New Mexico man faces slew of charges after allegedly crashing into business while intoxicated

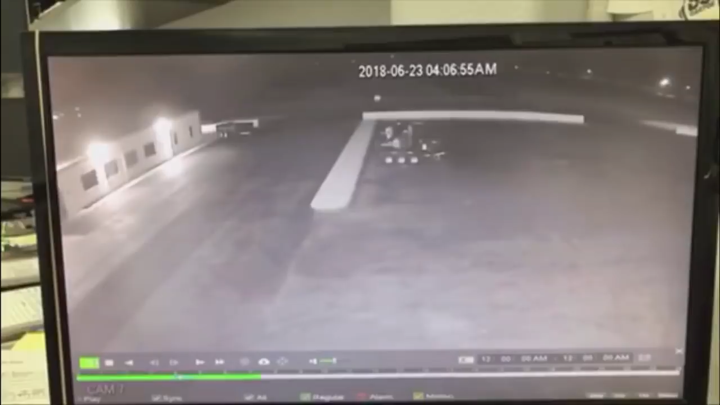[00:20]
Early Saturday morning, Lovington police got several calls about a speeding Corvette almost running people off the road on northbound Highway 82. When they tried to stop the driver, 22-year-old Elias Ornelas, they say he fled. Seconds later, an officer clocked Ornelas going 85 miles per hour in a 45-mile-per-hour zone when he left the road and crashed right into a hydraulic business off Commercial Street.